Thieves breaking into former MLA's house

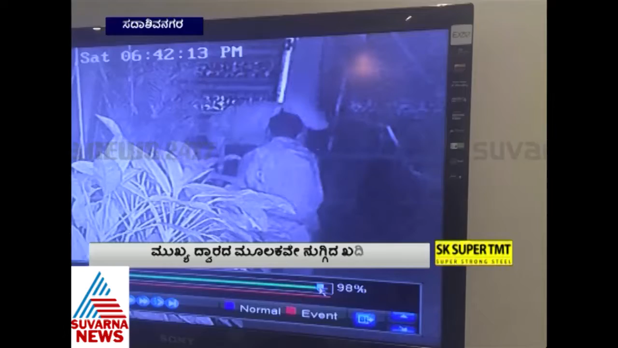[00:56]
ಕೆಲಸದ ನಿಮಿತ್ತ ಮನೆಯವರೆಲ್ಲ ಸ್ವಗ್ರಾಮಕ್ಕೆ ತೆರಳಿದಾಗ ಸದಾಶಿವನಗರದ ಇವರ ನಿವಾಸಕ್ಕೆ ಖದೀಮರ ಟೀಮ್ ನುಗ್ಗಿದೆ.
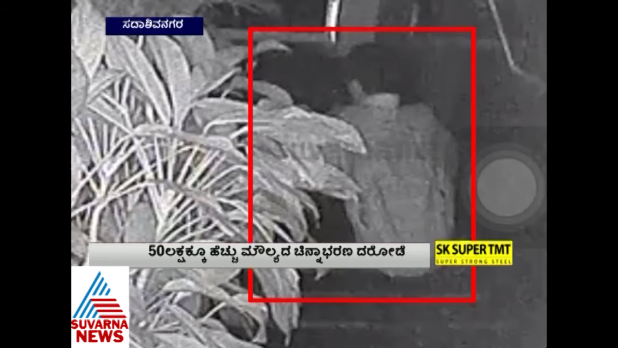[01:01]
ಸಂಜೆ 5-6 ಗಂಟೆ ಆಸ್ಪಾಸ್ನಲ್ಲಿ ಮೇನ್ ಡೋರ್ ಒಡೆದು 50 ಲಕ್ಷಕ್ಕೂ ಹೆಚ್ಚು ಮೌಲ್ಯದ ಚಿನ್ನಾಭರಣ ಮತ್ತು ನಗದನ್ನು ಹೊತ್ತೊಯ್ದಿದ್ದಾರೆ.
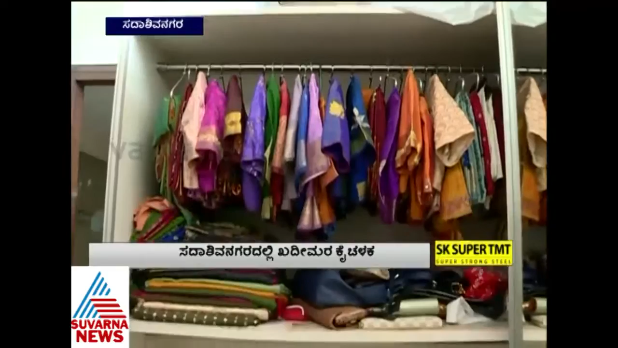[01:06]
ಸೊ ಶನಿವಾರ ಬೆಳಗ್ಗೆ 11 ಗಂಟೆಗೆ ನಾವು ಹೋದ್ವಿ ಊರಿಗೆ.
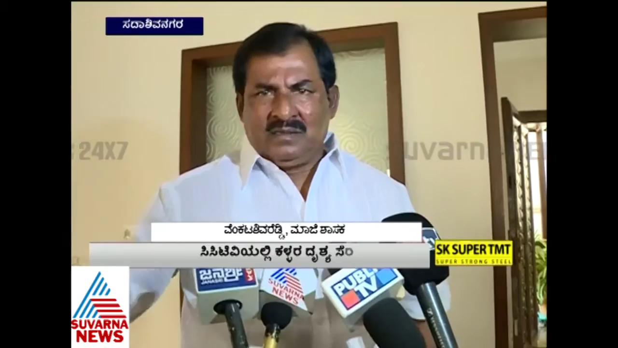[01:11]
ಸಾಯಂಕಾಲ ಇದು ಇನ್ಸಿಡೆಂಟ್ ಆಗಿರೋದು. ಬಿಟ್ವೀನ್ 5:30 and 6:45 ಬ್ರೇಕ್ ಓಪನ್ ಮಾಡೋದಕ್ಕೆ ಮೇನ್ ಡೋರು ದೇವ್ ಟೇಕನ್ 45 minutes. ಅಲ್ಲಿ ಒಂದು ಲಾಕರ್ ಇತ್ತು ನಮ್ಮ ಮಿಸ್ಸಸ್, ಅದಕ್ಕೆ ಕೀ ಟ್ರೈ ಮಾಡಿದ್ದಾರೆ, ಅದು ಕೀ ಸಿಕ್ಕಿಲ್ಲ. ನೇರವಾಗಿ ಅದನ್ನೇ ಎತ್ಕೊಂಡು ಆಚೆ ಹೋಗ್ತಾ ಇರುವುದು.
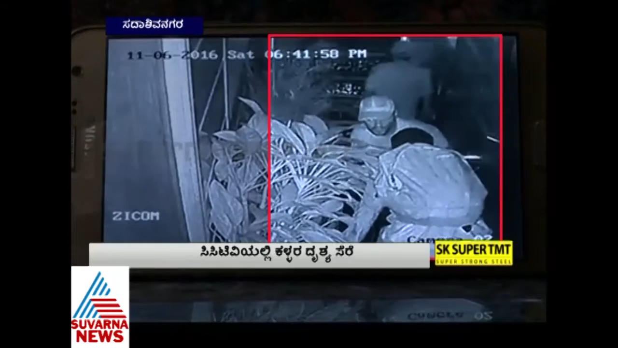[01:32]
ಇದು ಮೂವರಿದ್ದ ಟೀಮ್. CCTVಯಲ್ಲಿ ಕಳ್ಳರ ಮುಖಗಳು ಸ್ಪಷ್ಟವಾಗಿದ್ದಾವೆ.